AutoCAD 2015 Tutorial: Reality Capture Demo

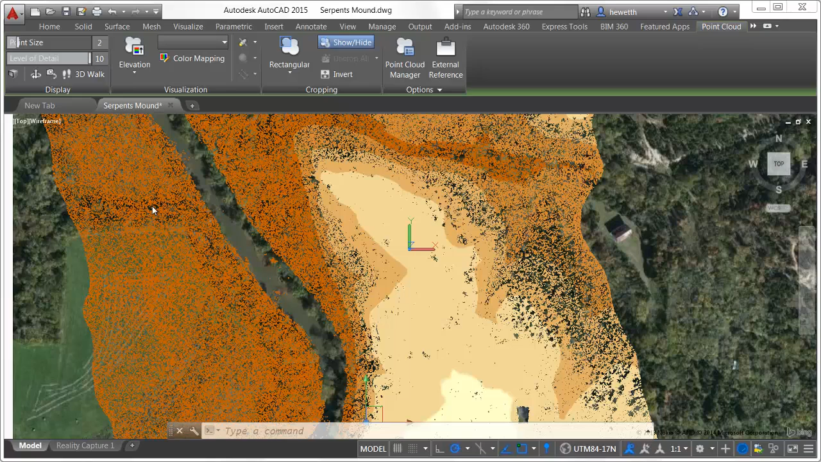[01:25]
The former point cloud intensity color mapping dialog box is replaced with the new point cloud color map dialog to support these new visualization options.
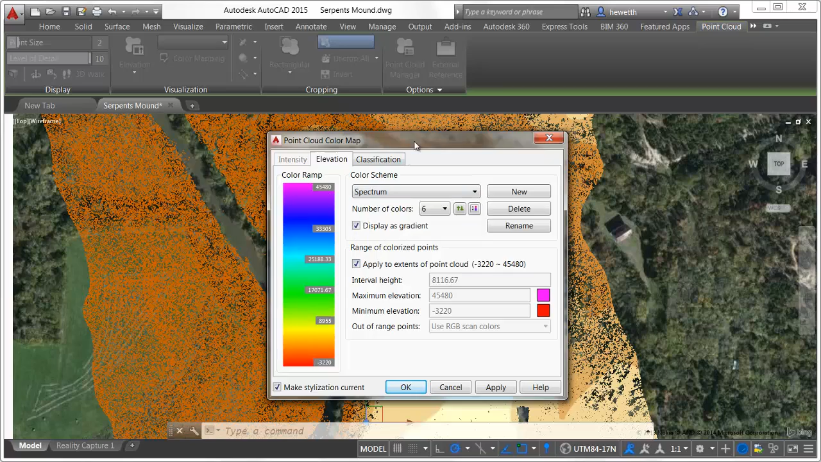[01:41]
You can select from predefined color schemes or create and save your own. When colorizing the point cloud by elevation, you can specify the minimum and maximum elevation values and the interval height.
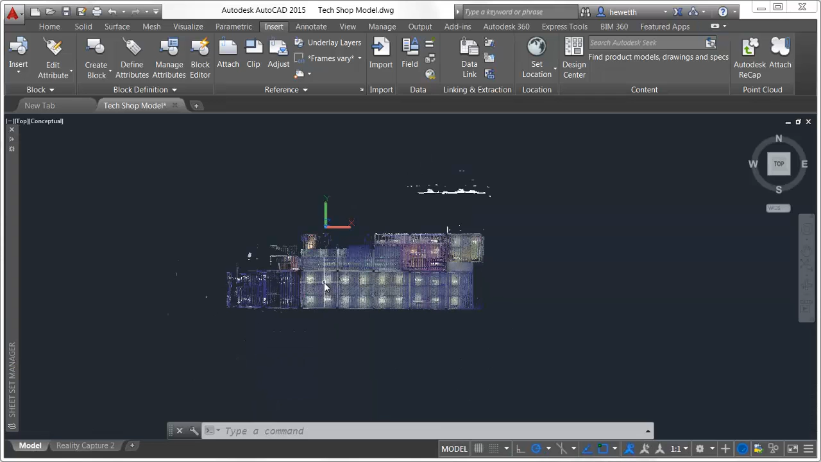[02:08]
The point cloud manager lists all the point cloud scans that are attached to the current drawing. If those point clouds include regions defined in Autodesk Recap, the regions are also listed in the point cloud manager. You can click on the icon to the right of each scan to turn it on or off, and easily turn all of the scans on or off with the icon next to the scans heading. Double click on a point cloud scan in the list to view the model from its scan position. You can use tools such as 3D walk, orbit, and steering wheels to navigate around the model from there.
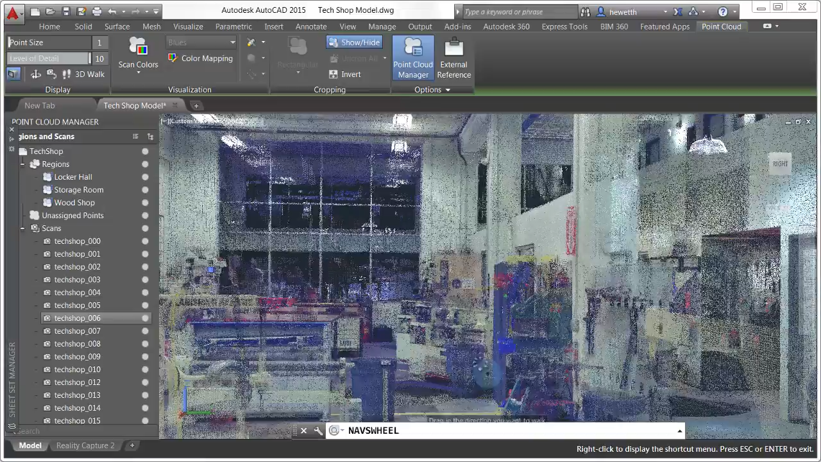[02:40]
Similarly, you can turn regions on or off to more easily view specific areas of the point cloud.
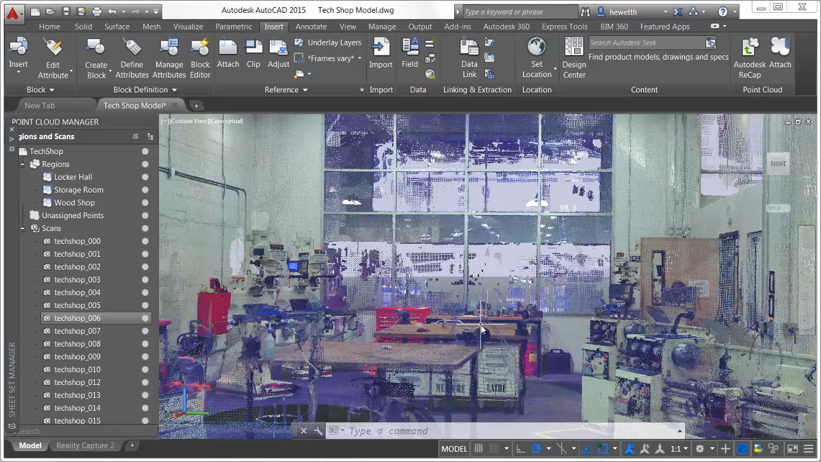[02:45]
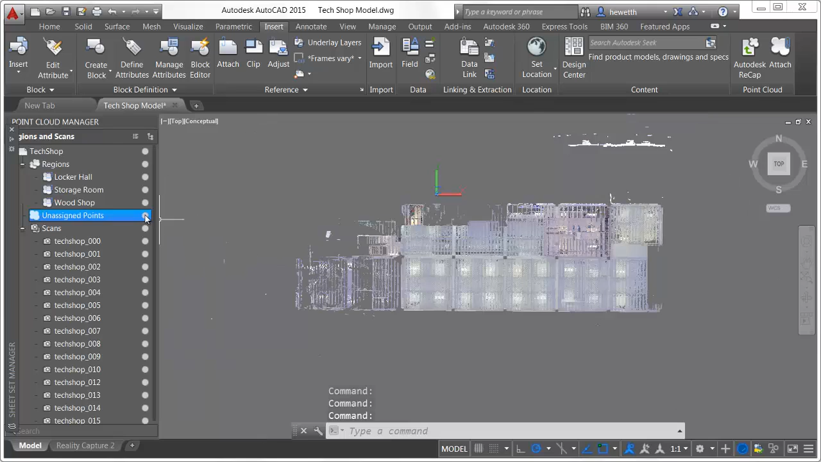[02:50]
If you turn off unassigned points, you'll see only the points that are represented by regions.
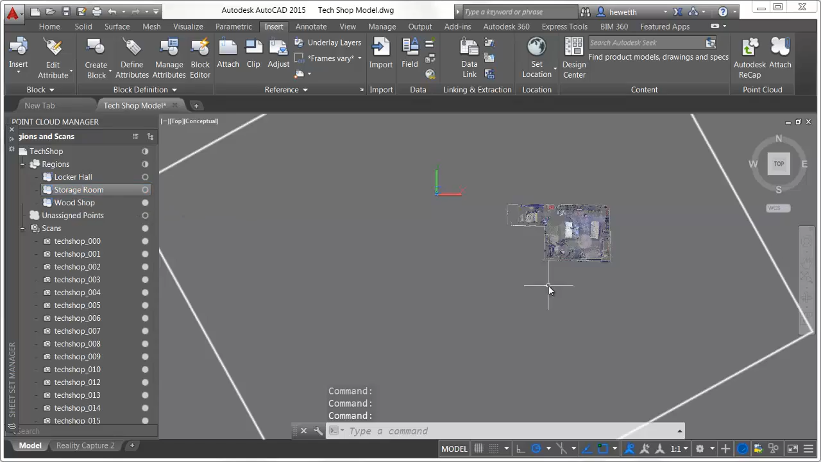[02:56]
To focus on the wood shop, for example, you can turn off all the unassigned points and the regions you're not interested in.
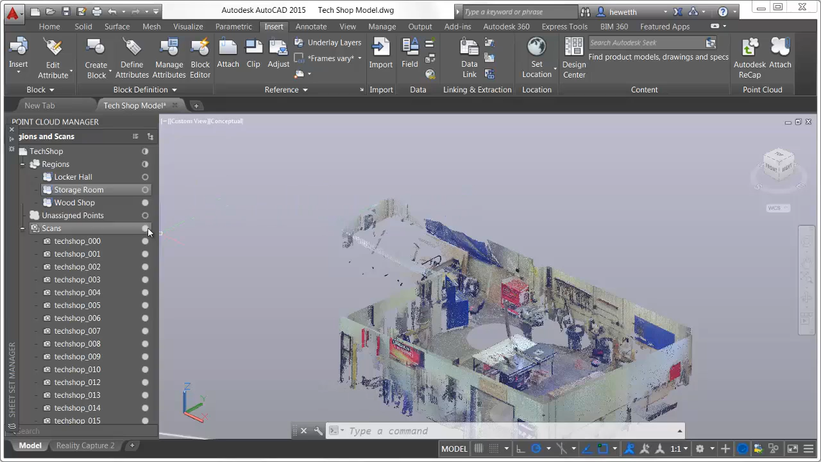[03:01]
Previous point cloud clipping tools are replaced with more intuitive and flexible cropping tools.